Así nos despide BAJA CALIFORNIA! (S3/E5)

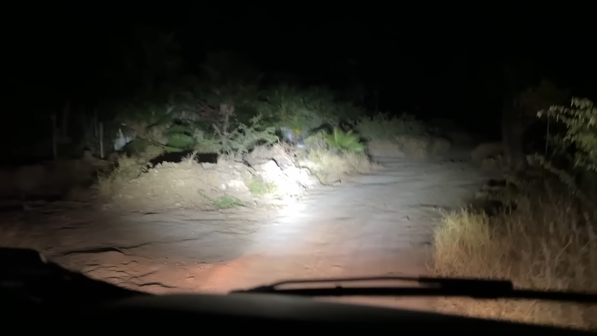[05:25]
Bueno, pues vamos aquí a ver si es un buen sitio para dormir.
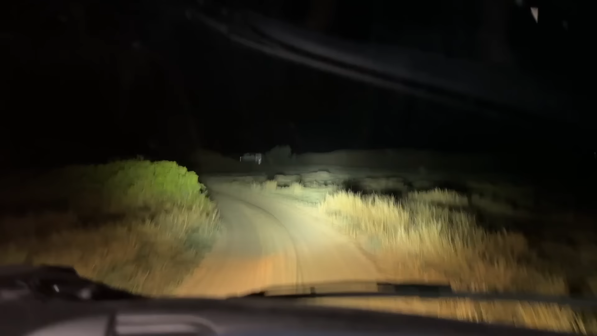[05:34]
Bueno, pues ya vemos que ahí hay como mínimo dos campers más.